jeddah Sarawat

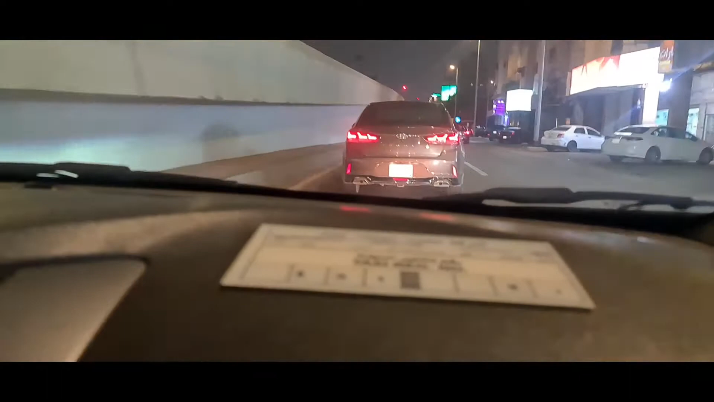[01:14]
Yan yung dilalakaran ko dati, yan yung tatawid ka dyan papunta sa Sarawat.